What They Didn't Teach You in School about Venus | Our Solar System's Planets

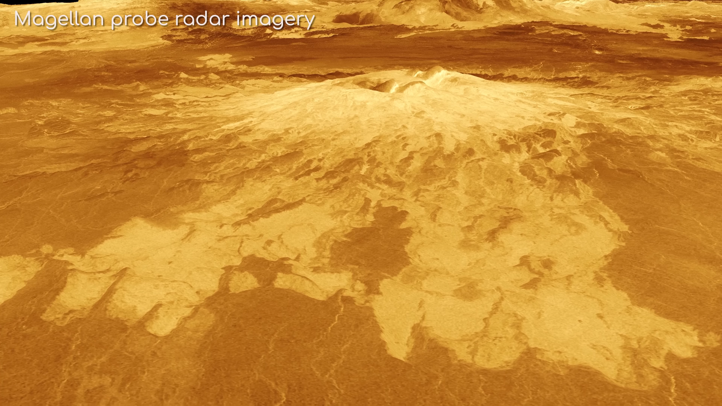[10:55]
The surface of Venus is dotted with a lot of big, but not necessarily active volcanoes.
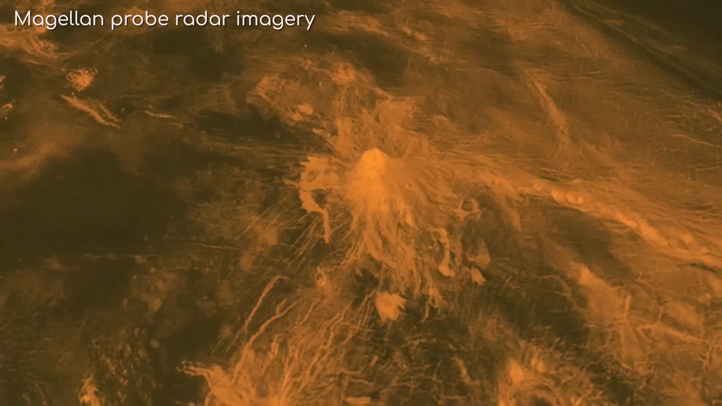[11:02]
It has 167 volcanoes which are over 100km in diameter.
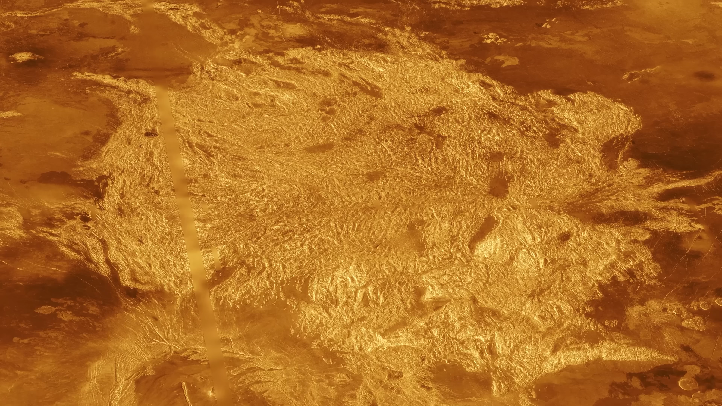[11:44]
The theory is that the mantle under the surface heated up so much that it forced its way up through the crust, covering most of the surface with lava.
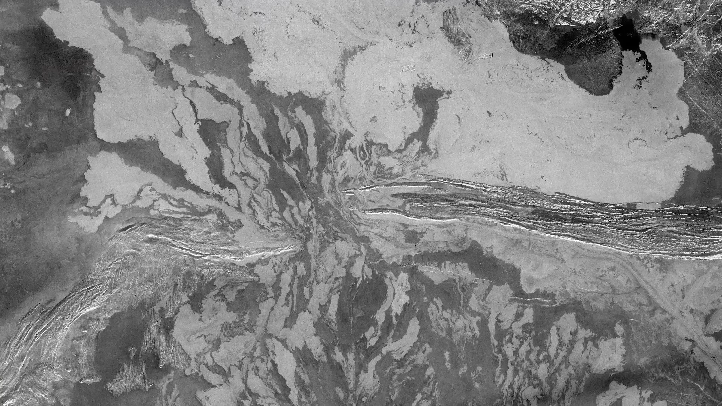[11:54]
An incredible 80% of Venus' surface is made up of cooled lava plains,
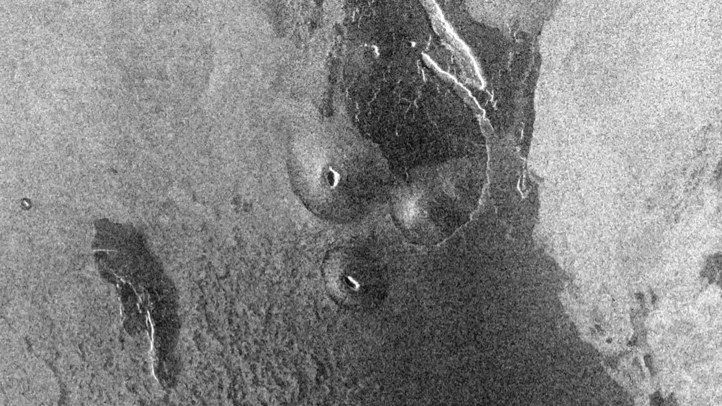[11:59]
and there are literally hundreds of thousands of volcanoes in one form or another.
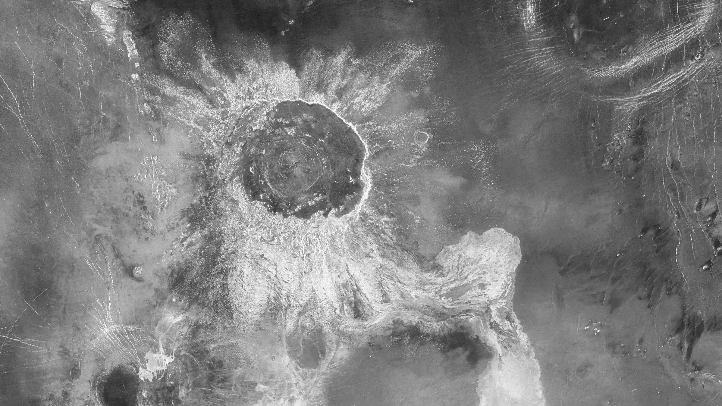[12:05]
There are also 900 impact craters to be found on Venus, although none less than 3km in diameter.